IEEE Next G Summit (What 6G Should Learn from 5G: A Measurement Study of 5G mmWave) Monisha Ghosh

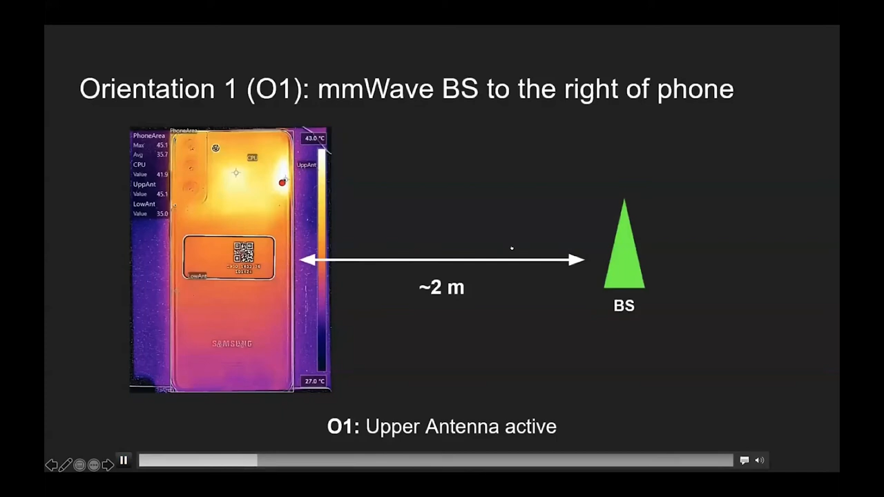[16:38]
So this was kind of the location. We were about two meters from the base station. And what you will see over here, I'm going to stop this for just a second. So watch this little dot here. So this is a marker which tells you where the high spot in the phone is. So this is the IR image of the phone you're looking at. This is where one of the millimeter wave antenna array sits. This big region here is the CPU. And watch how this progression of the throughput happens as the download starts.
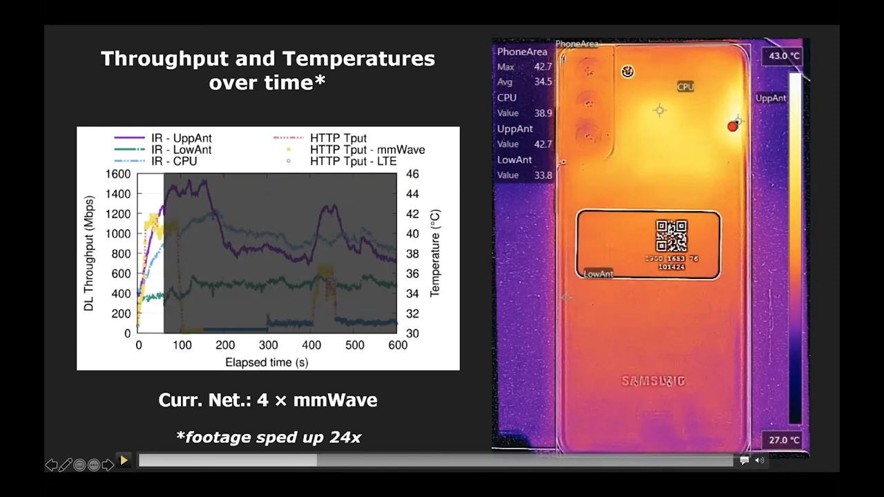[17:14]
On screen: scale top 43.0°C, scale bottom 27.0°C
So it starts off with four times four millimeter wave channels being aggregated. Then as the temperature rises up to here, it drops. It goes to five LTE. And let me explain what five LTE is. It's two licensed carriers aggregated with three LAA carriers. That pole that I showed you had LAA installed on it too. So with LAA installed, you're still getting a good throughput of what, 100 megabits per second, but nowhere near the 1,500 megabits per second you were getting when all four millimeter wave channels were being aggregated.
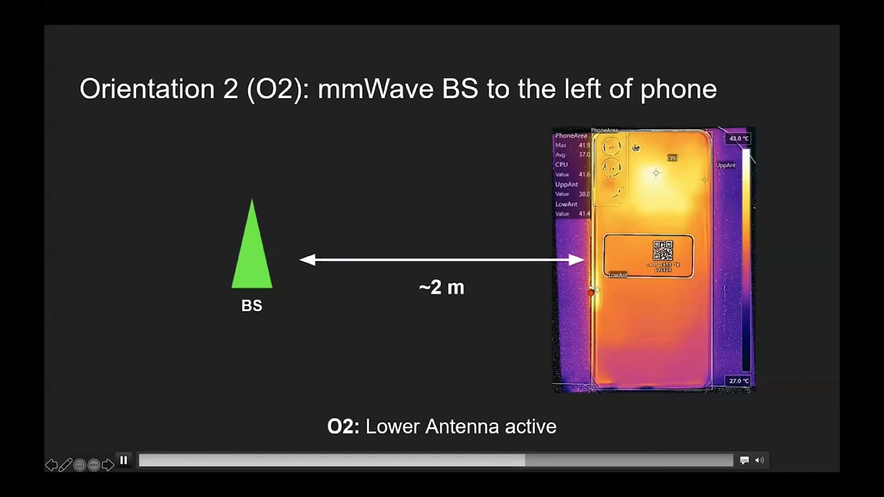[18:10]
And then at the 10-minute mark, you're back again to LTE. This is when we went to the other side of the base station. Now we see that the other antenna array is activated.
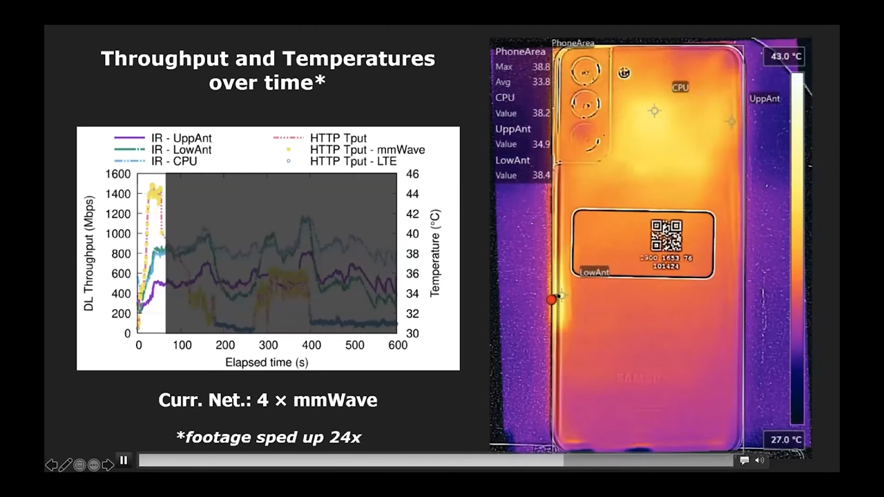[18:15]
On screen: scale top 43.0°C, scale bottom 27.0°C
And we see the same thing happen. The same pattern happen again. Right now, the hotspot is flipping between the CPU and the antenna. But clearly, this very high throughput cannot be maintained for more than a few seconds.
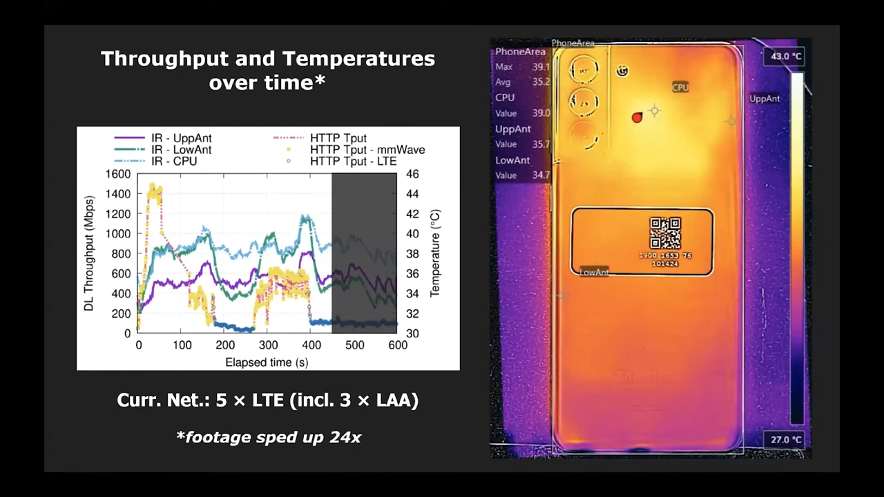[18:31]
On screen: scale top 43.0°C, scale bottom 27.0°C
This is just one data set that I'm showing you. We have a lot of data taken over many days, many orientations that I'm happy to share with anybody who's interested.